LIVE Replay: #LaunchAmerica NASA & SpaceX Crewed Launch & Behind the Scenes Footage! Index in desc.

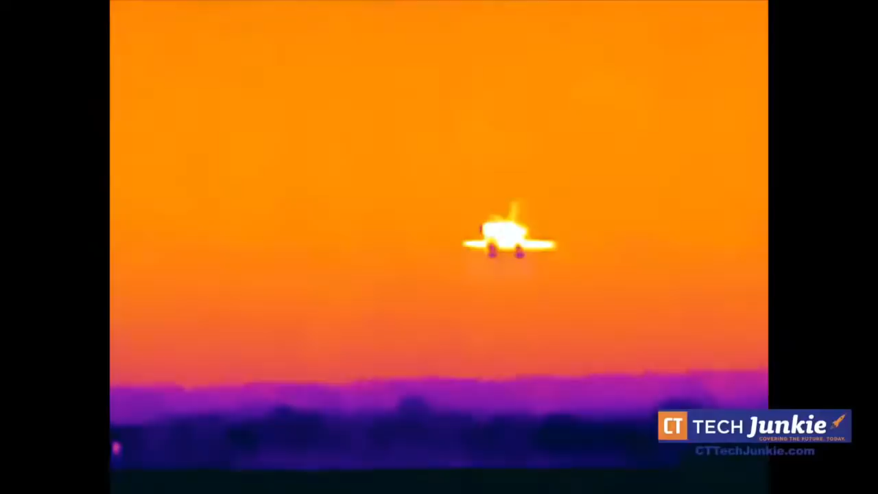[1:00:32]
was July 21st 2011 and and Doug Hurley one of the astronauts who's up there right now was on the shuttle we have a couple different views of this so that's the FLIR image and
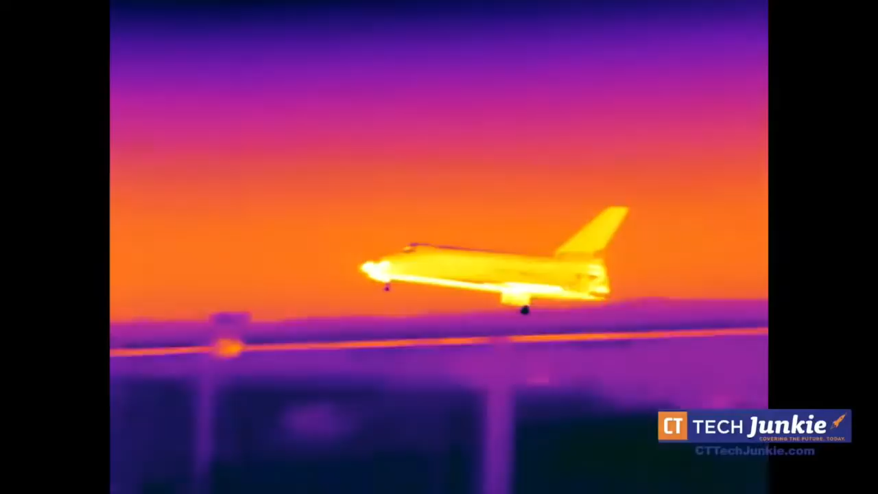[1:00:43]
I'm gonna pause it right here because that van was blocking
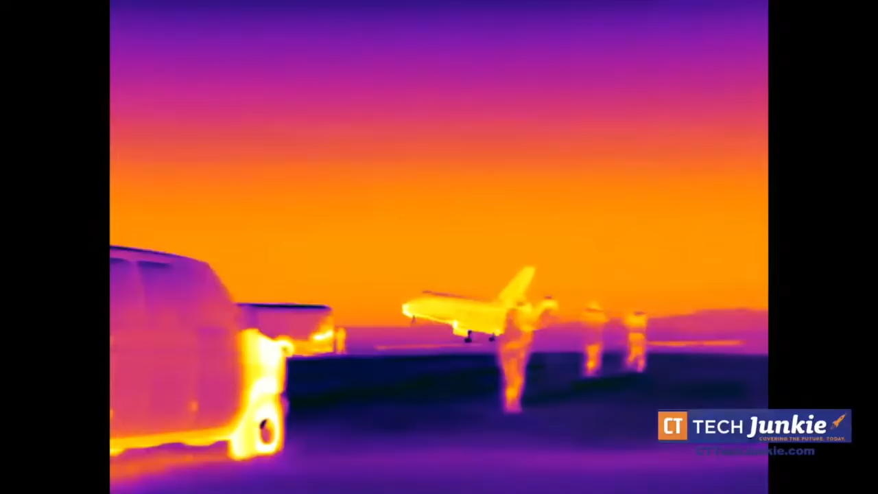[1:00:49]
another vehicle where the astronauts families were watching from so they've been they were very careful about making sure